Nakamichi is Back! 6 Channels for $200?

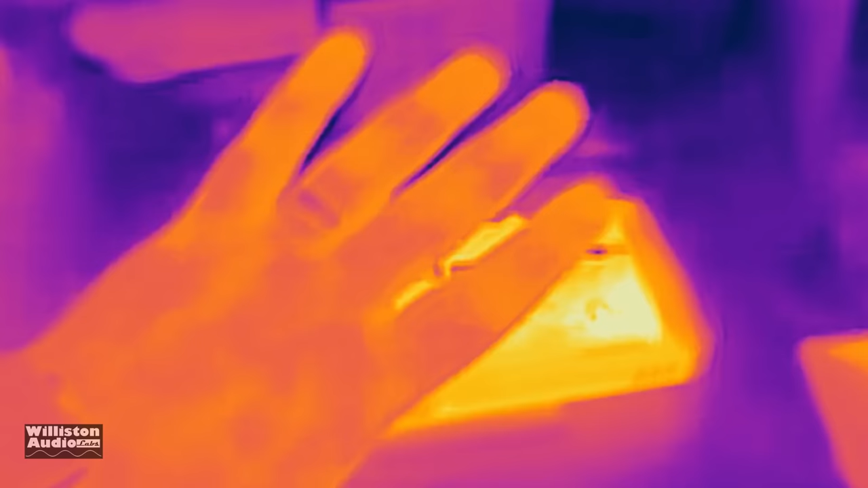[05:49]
and we've also got a new toy we're going to show you a thermal camera
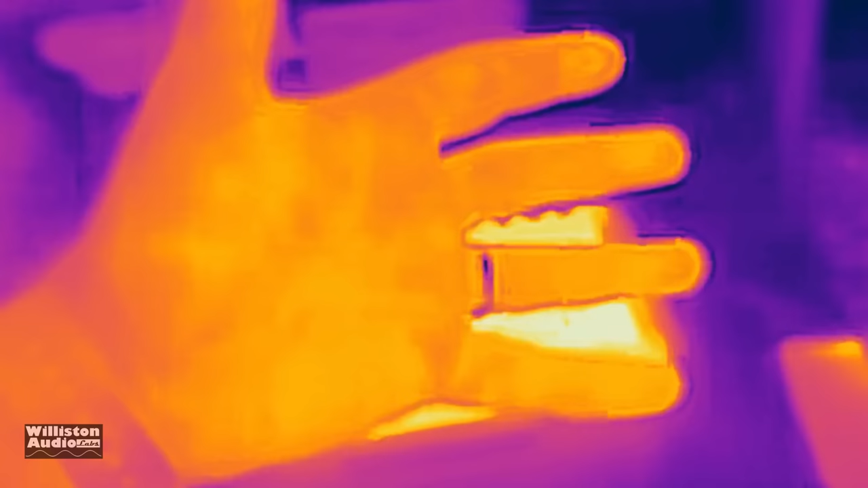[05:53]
so we're going to show you the heat later in the video so make sure you stick around for that after the dino test
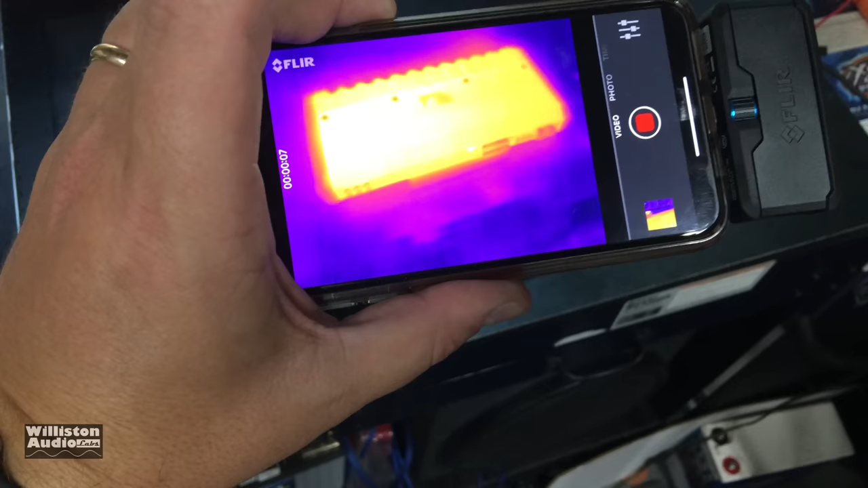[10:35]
it out look at how hot the amp is yes the heat sink appears to be working because it is hot all the
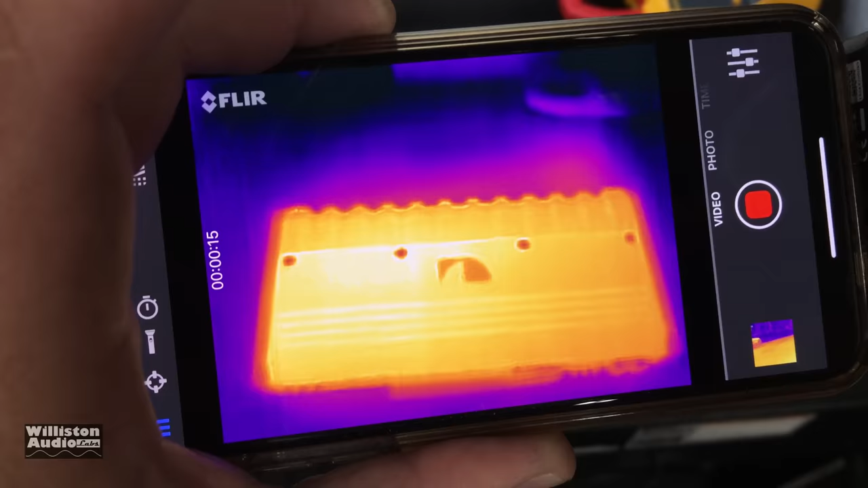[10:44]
way around you can see other parts of my lab which are not hot room temperature there's a light up there which is
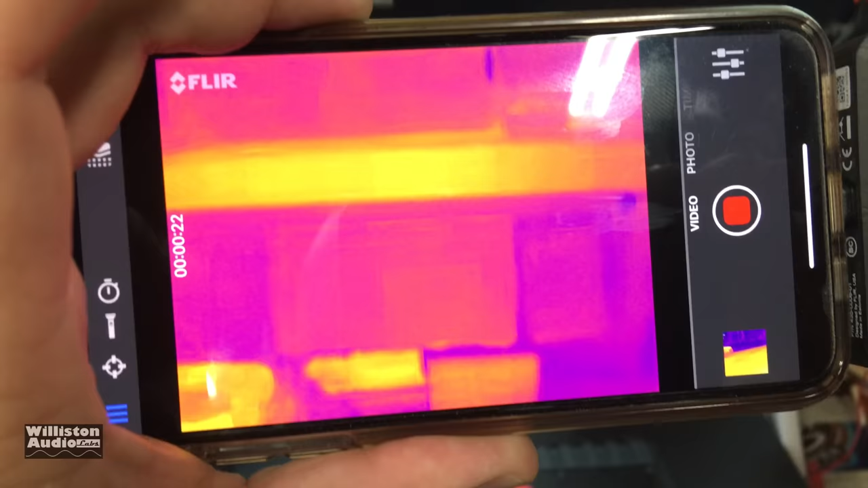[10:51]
kind of warm but yeah let's flip it over and see which individual components got hot all right here we flip the amp over wow
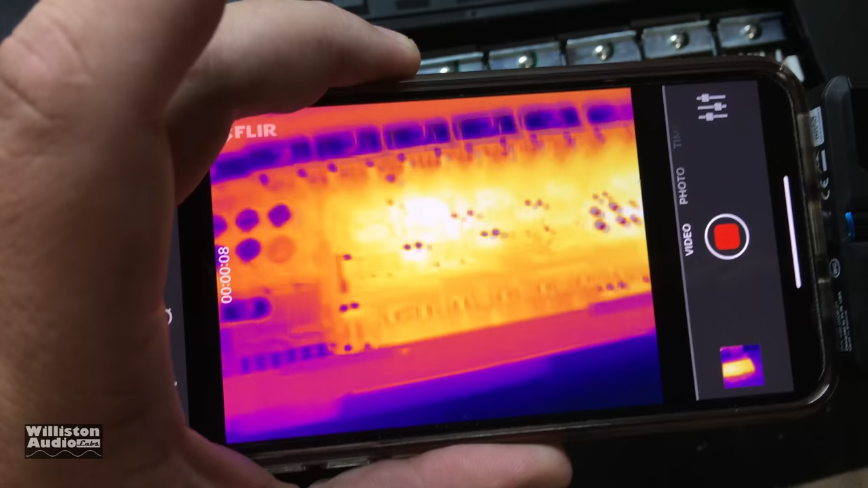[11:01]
you can see there's definitely some heat these
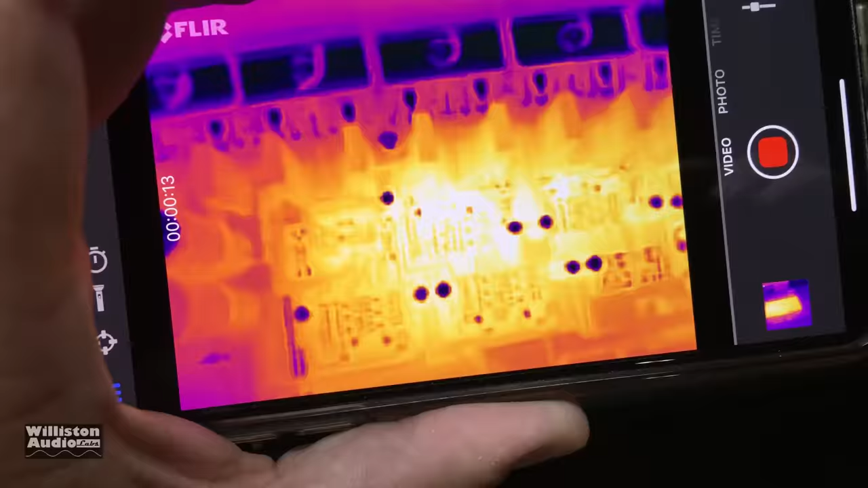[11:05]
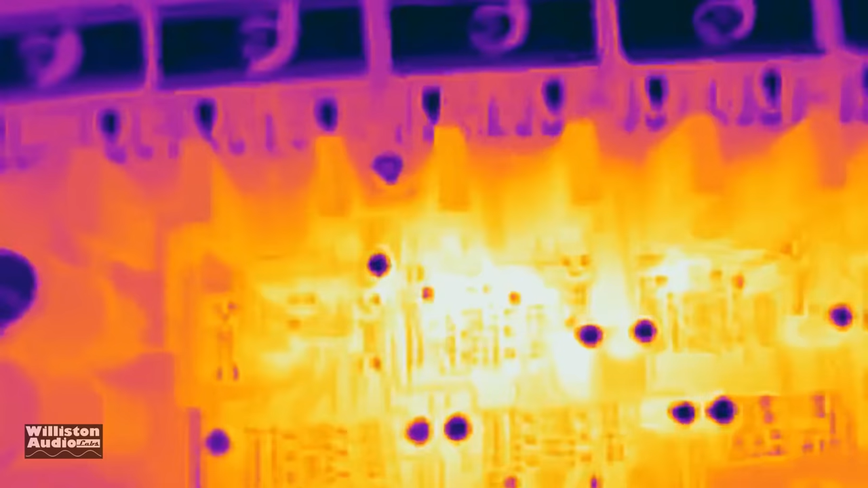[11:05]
components here right in the middle of the board look at that look how hot those
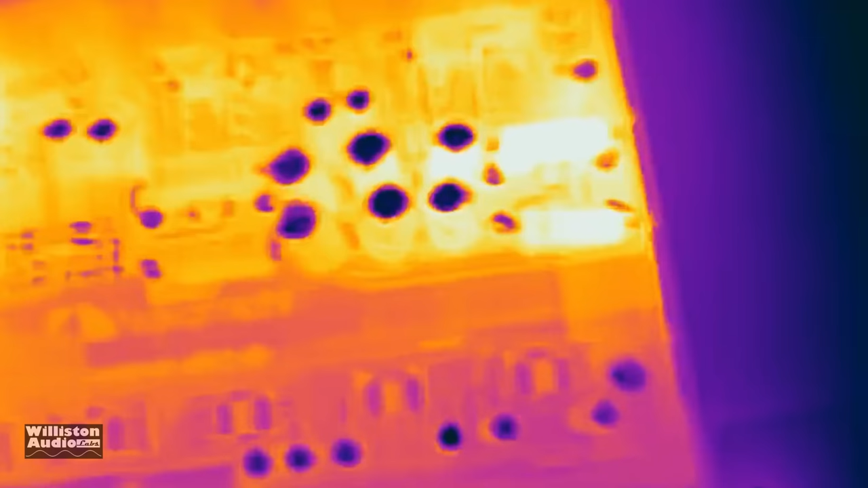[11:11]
caps are those aren't caps those are
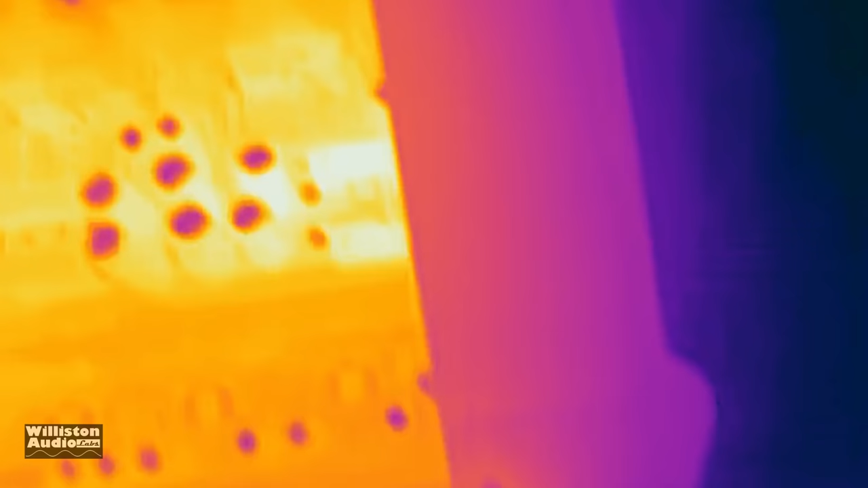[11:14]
resistors
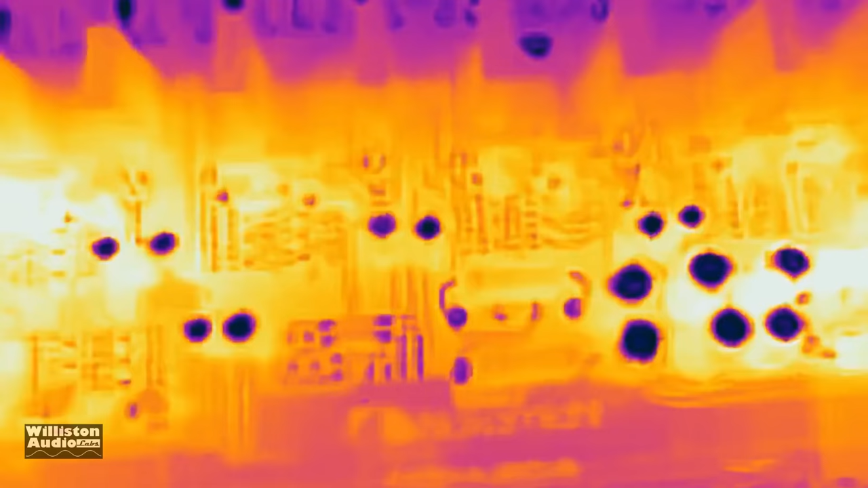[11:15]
but yeah that's very interesting i'm going to try to use both cameras here so you guys can see what i'm seeing transformer
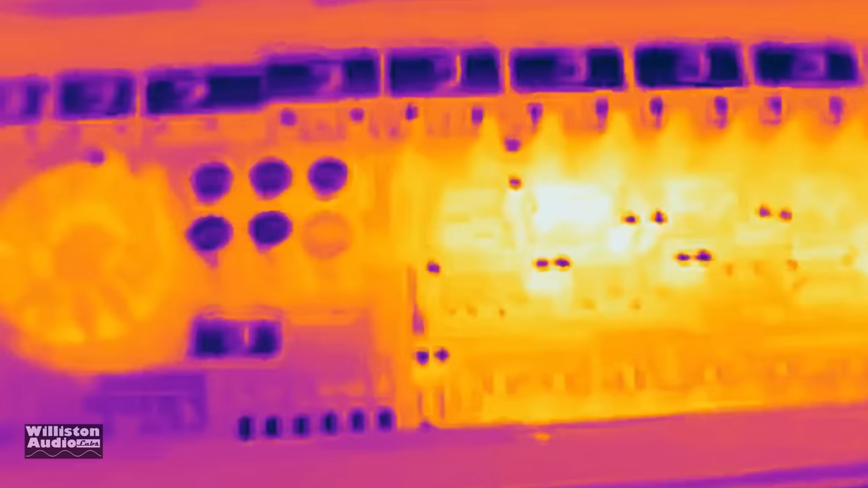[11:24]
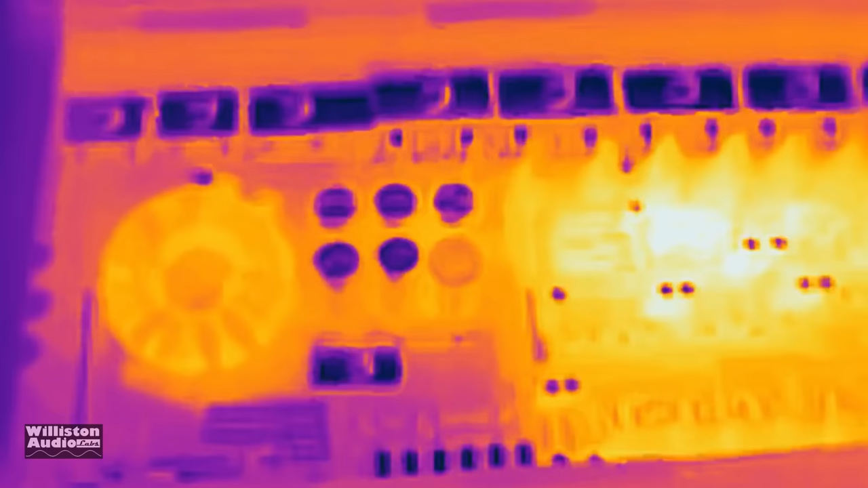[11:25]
doesn't seem to be that hot but yeah that's interesting so
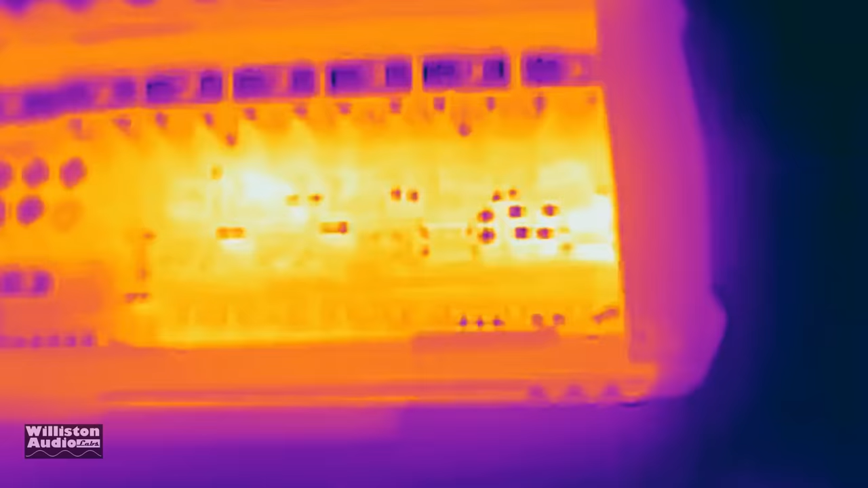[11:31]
being the big dummy i am i forgot to turn on the overlay to show the temperature so
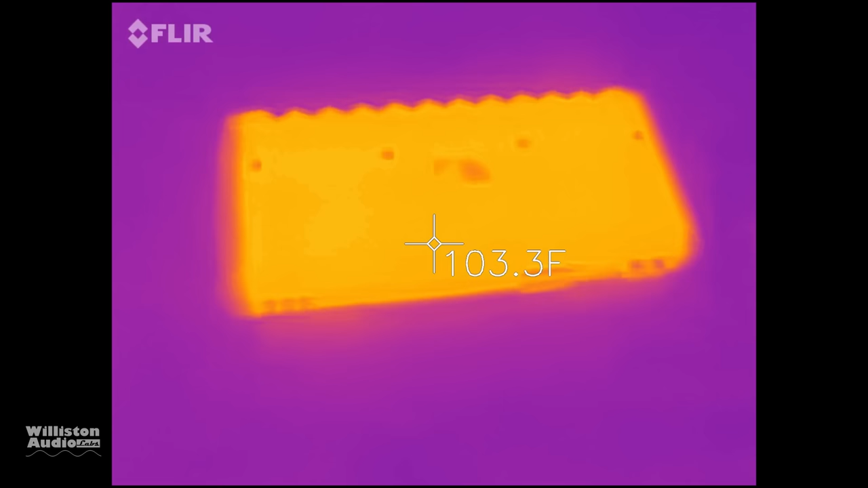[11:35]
On screen: spot 103.3°F
i did it after the fact but unfortunately the amp had already
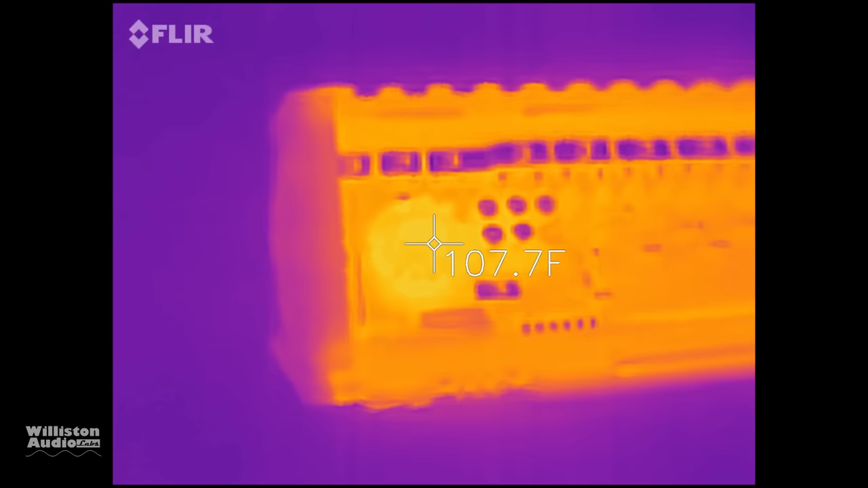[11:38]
On screen: spot 107.7°F
cooled down a lot but here you can see some of the components that got warmer and
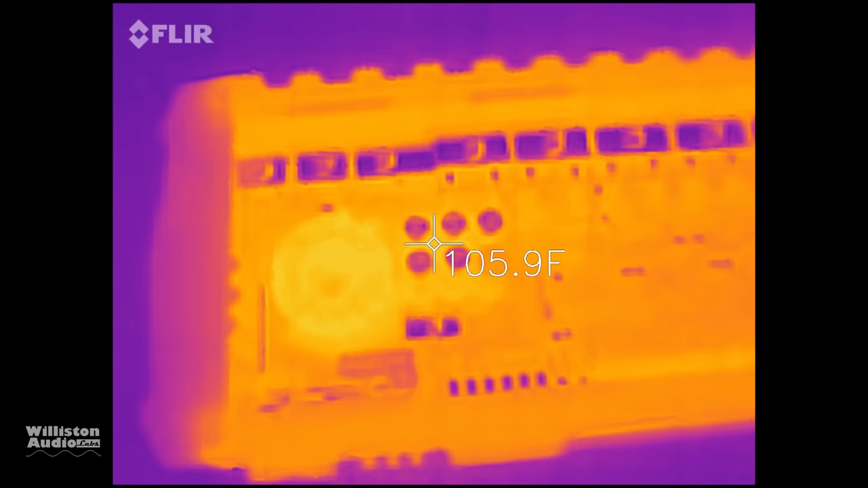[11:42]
On screen: spot 105.9°F
those actually were the caps that were really hot so that's very interesting next time i do one of these i'll make sure that i